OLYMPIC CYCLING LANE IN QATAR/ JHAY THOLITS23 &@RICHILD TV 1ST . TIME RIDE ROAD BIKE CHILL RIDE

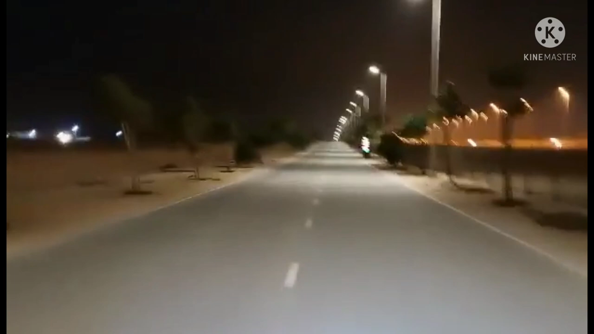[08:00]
Napakaluwang. Oh, ano masasabi niyo sa bike lane ng Qatar? Wala akong masabi sa sobrang luwag. Kahit pumikit ako, oh. Yan. Siguraduhin lang na walang makakasalubong ng mga bikers. Yan, guys. Yan.